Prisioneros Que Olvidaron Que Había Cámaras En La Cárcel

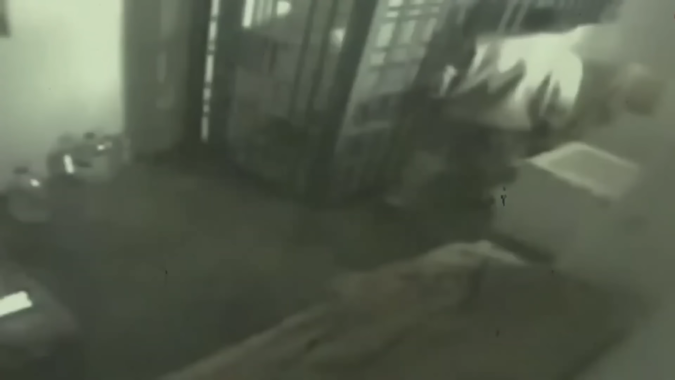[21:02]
En el vídeo, se puede ver a El Chapo deambulando por su celda antes de acercarse a su zona de duchas, donde hay una entrada oculta al túnel. El plan fue meticulosamente pensado, explotando uno de los pocos puntos ciegos de su celda.